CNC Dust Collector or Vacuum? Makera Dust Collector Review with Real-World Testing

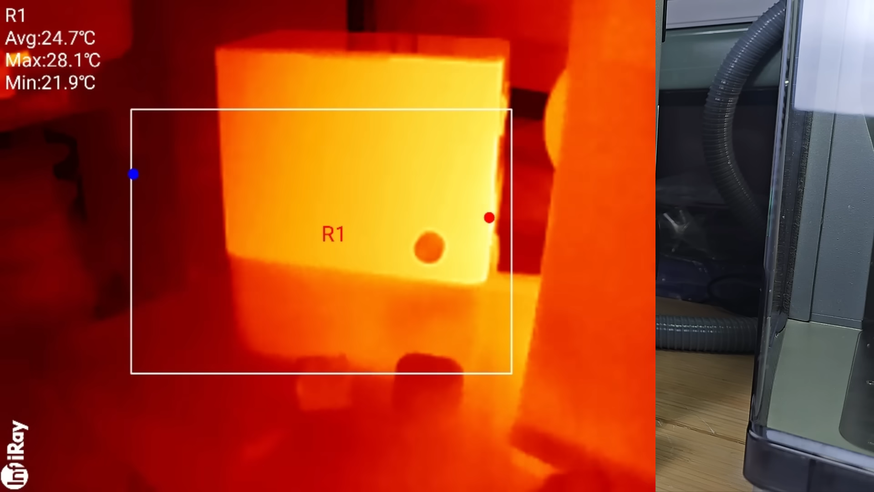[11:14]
On screen: max 28.1°C, min 21.9°C
I checked the machine temperature with a thermal camera and couldn't see any area running hot, so it should be suitable for long runs with the CNC. Four.